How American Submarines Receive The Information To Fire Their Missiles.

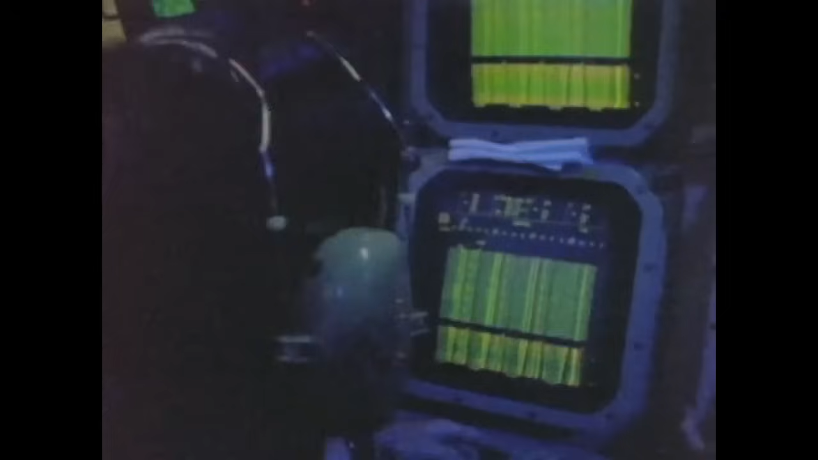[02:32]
The pinging of active sonar would give the Michigan's position away.
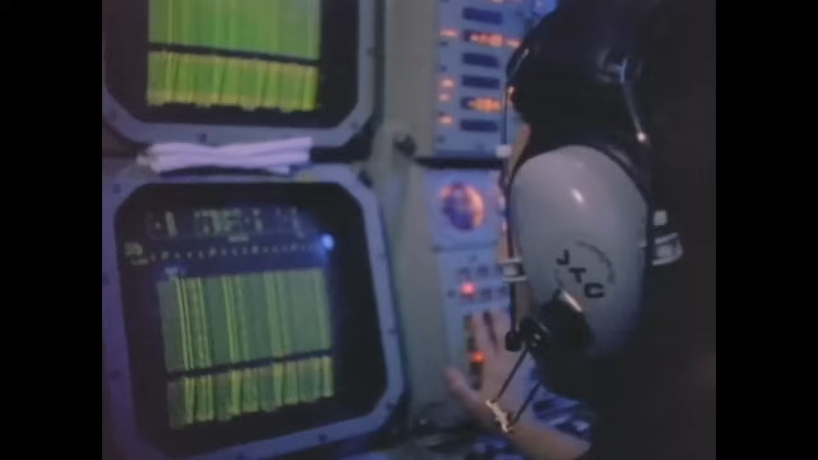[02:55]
We can distinguish different ship types.
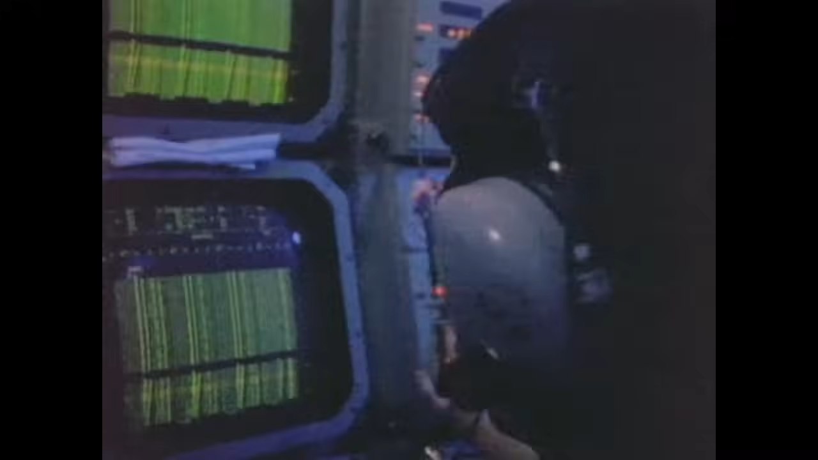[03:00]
For example, a submarine we can distinguish from a merchant ship, things like that.